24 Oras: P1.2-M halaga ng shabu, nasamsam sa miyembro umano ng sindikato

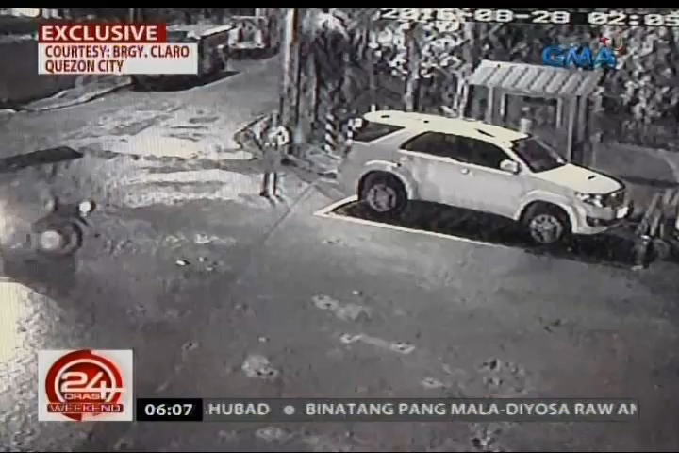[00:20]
kung saan naganap ang buy-bust operation ng QCPD Anti-Illegal Drug Special Operations Task Group. Makikita ang babaeng aset ng purisya na naghihintay sa kanto. Maya-maya pa, dumating ang isa pang babae at tila may iniabot at tinuha sa police aset.